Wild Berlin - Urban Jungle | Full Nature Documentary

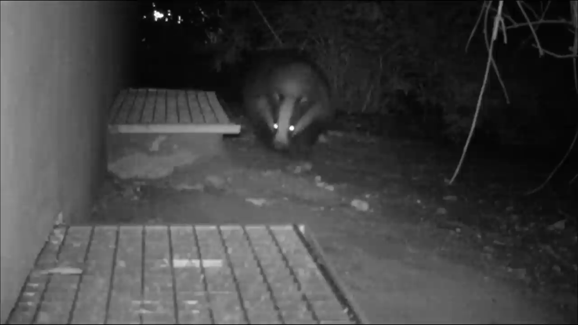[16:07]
But badgers are night active animals. He needs to find a suitable den before first light.
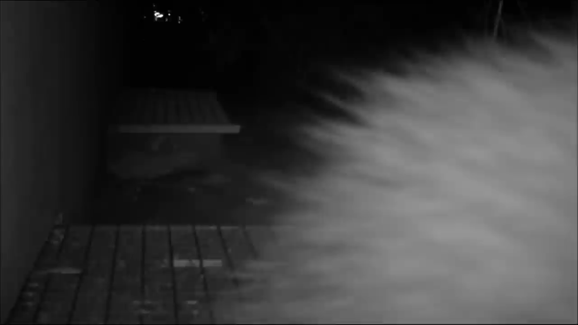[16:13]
The damaged house foundation is his salvation.
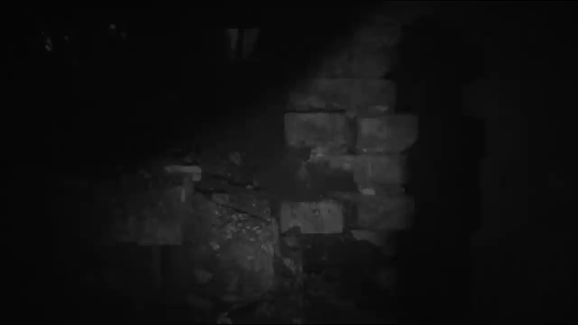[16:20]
He gets to work immediately. Badgers like to have comfortable homes and tend to fashion cushions from leaves and mosses. This poor guy is lucky to have found a den at all.
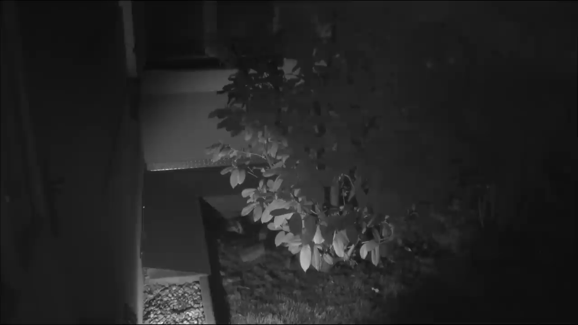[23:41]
Once again, he goes in search of an exit from this courtyard labyrinth. He cuts a ghostly figure in the night.
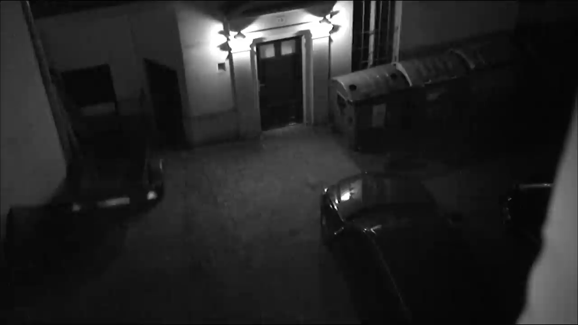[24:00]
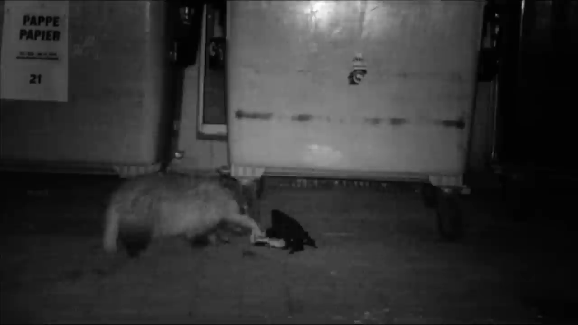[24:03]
Thanks to his sensitive nose, he manages to find a few small snacks at least. But where is the way out? There must be an exit.
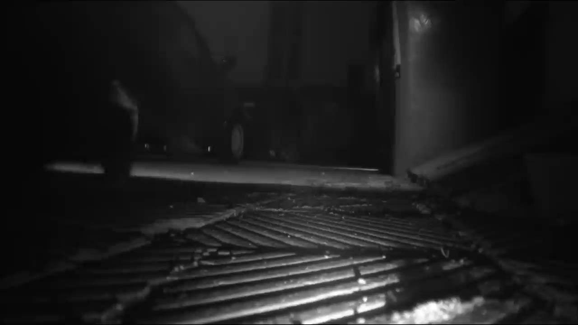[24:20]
Finally, an open door leads him to freedom.
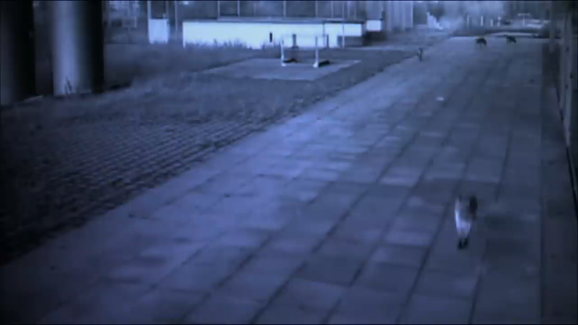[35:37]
These security guards gain insights into the secret lives of Berlin's wild animals that some biologists might be envious of.